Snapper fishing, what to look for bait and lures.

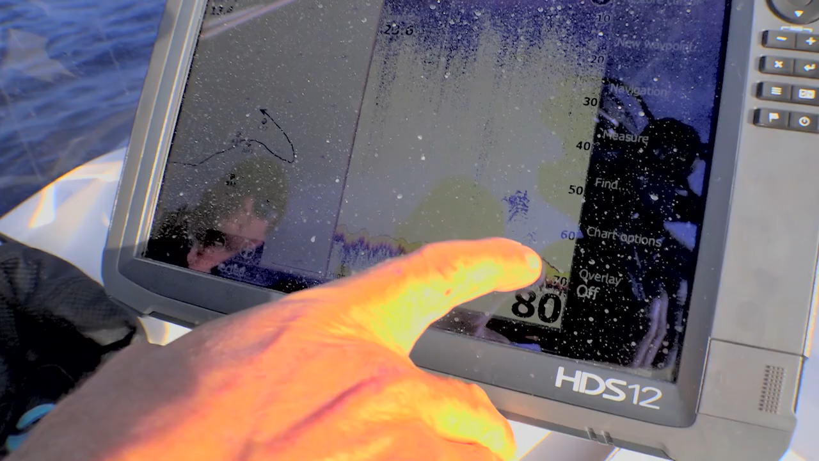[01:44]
So we've got a couple of big arches on the bottom by an arch at dark line on the sounder.
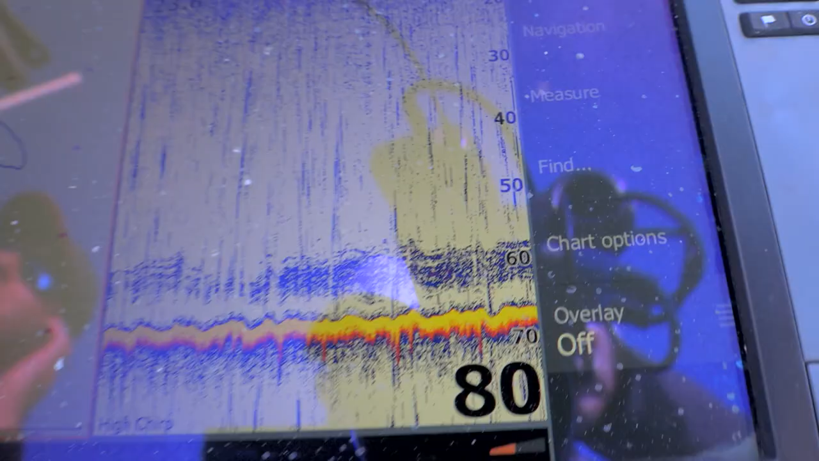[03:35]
The sounder is looking better and better, and I'm starting to feel that we're in with a really good shot in this spot. Might be there, eh?
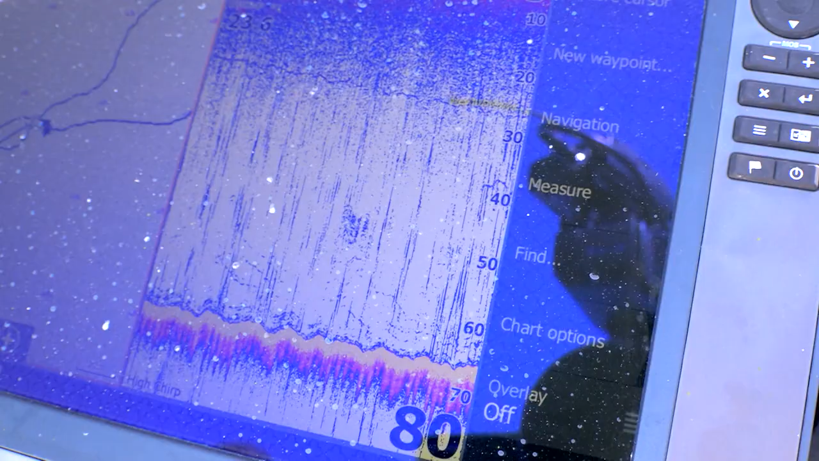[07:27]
Come up on the sounder now. Look at that. Up 15, 20 metres. That's a feeding school. Just watch these lines now. They are going to go.
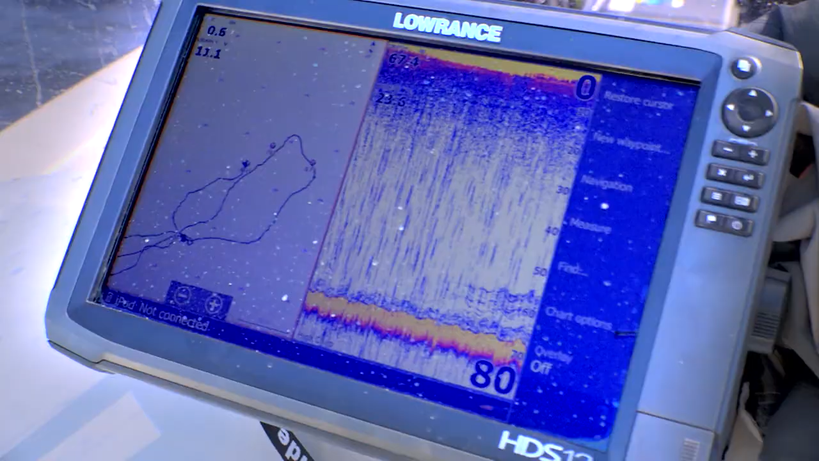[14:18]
That is exactly the sounder that I want to see. A lot of distinct, discreet lines coming through.
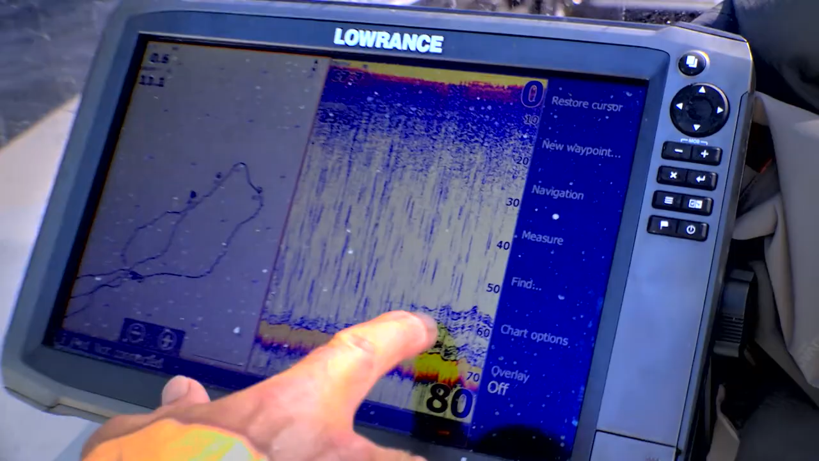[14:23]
They're all packed together. And importantly, they're up off the bottom. So they're going to be active fish. Watch. I think it's about to get exciting.
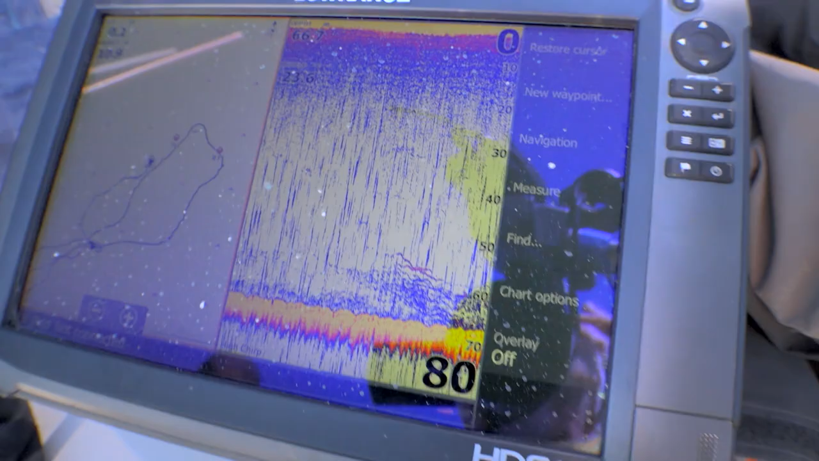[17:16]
and I quietly noticed some really large dark red blotches on the sounder, suggesting a big fish or two have moved into our zone. Oh, yeah. Told you to be back.